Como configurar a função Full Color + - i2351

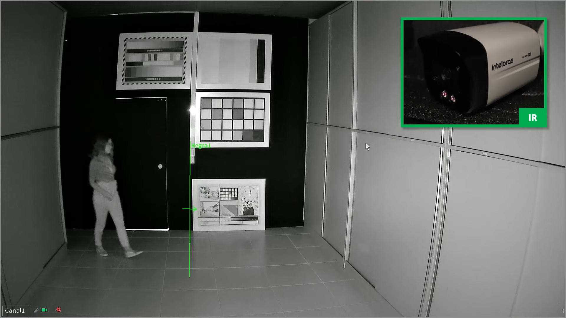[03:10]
Note que ao cruzar a linha da direção configurada, a inteligência é ativada e o LED é acionado.